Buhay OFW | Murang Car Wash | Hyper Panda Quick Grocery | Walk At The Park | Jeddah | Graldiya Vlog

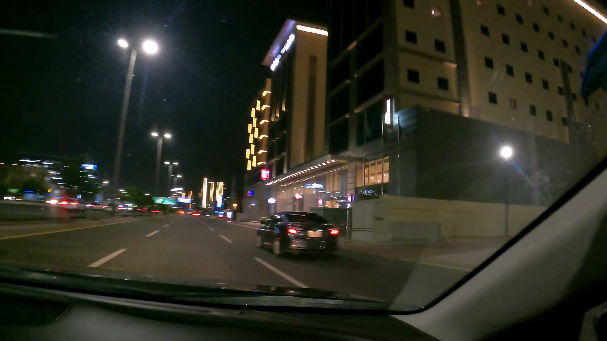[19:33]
Panda. Ibig po sabihin, maliit po yan na shopping center na supermarket pala. Hyper Panda.
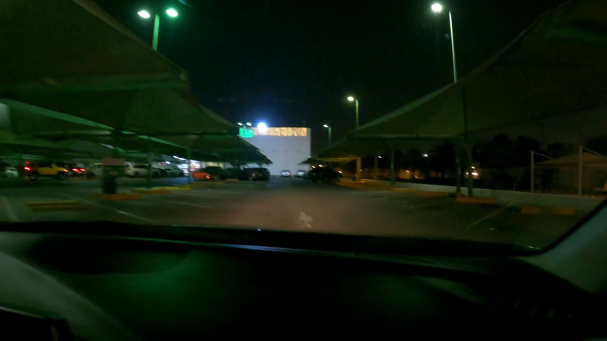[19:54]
Pag malaki, Panda lang. So, dyan tayo magpapark sa disabled. Magpapadisable-disable ka. Bukas pa sarado.
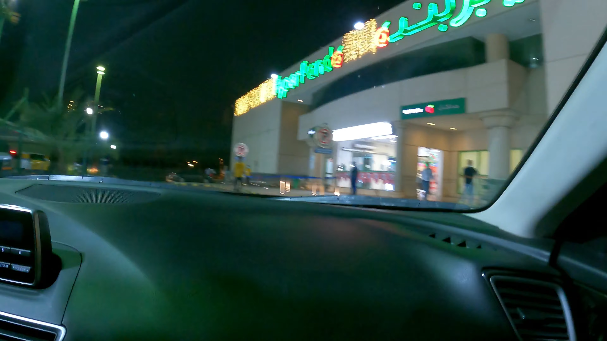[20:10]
Thank you. Okay, tayo mamaya. So ayan, tara, pasok tayo doon.
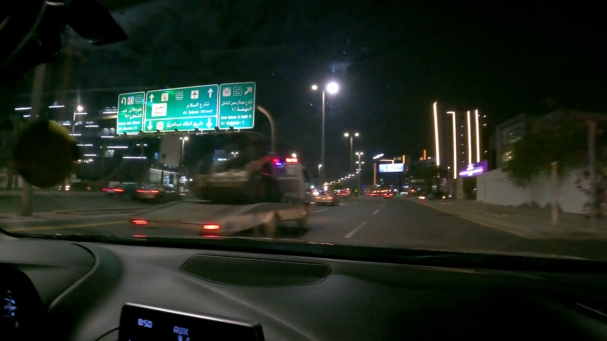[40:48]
Lapit lang po yung bahay namin dito, guys. So, lang naman ang hanap namin ay yung komportable ka. Hindi na namin iniisip kung mahal it or
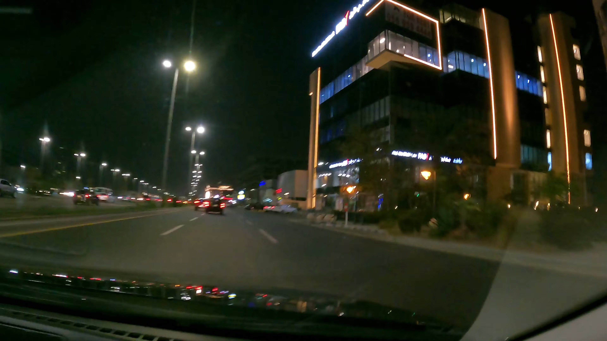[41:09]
force. Sarado pa. Porsche. Oh, yan. Bintahan ng mga speedboat. Jet ski. Yan. Katabi ng Porsche. Ay, sarado pa rin ang ano, gasoline station. Malamang sa malamang, bukas umaga na kami magpapagasolina. So wala tayong swerte ngayon sa gasolina.
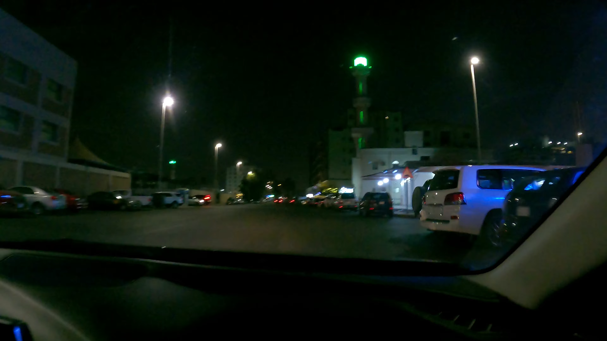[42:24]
Elementary yan or high school. Ayan, bukas. Ayan na. Pasok na ulit sila sa kanilang mga bukas kasi sala na naman.
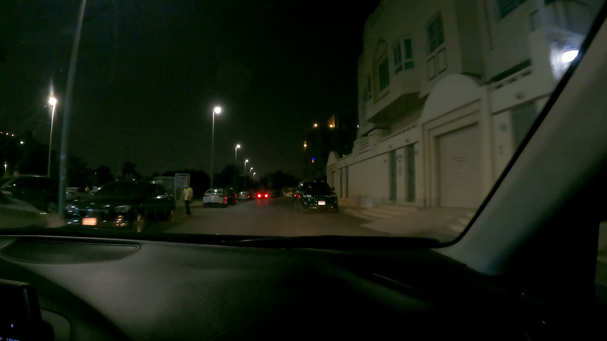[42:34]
Walang magribang tawag dyan. So, madilim yung park? Dito po kami malapit sa park.
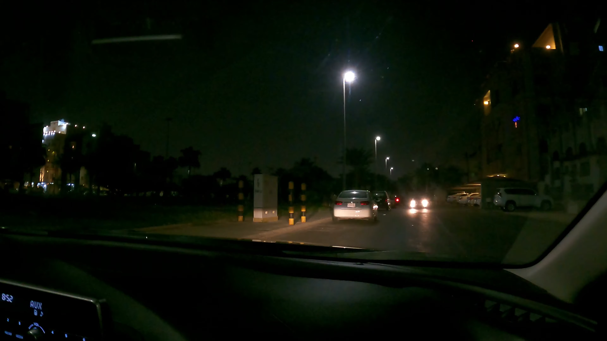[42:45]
Lalakad lang tayo ng konti bago tuluyang umuwi. So tara, baba tayo. Ayan guys, dito park, maliit lang, mini park lang.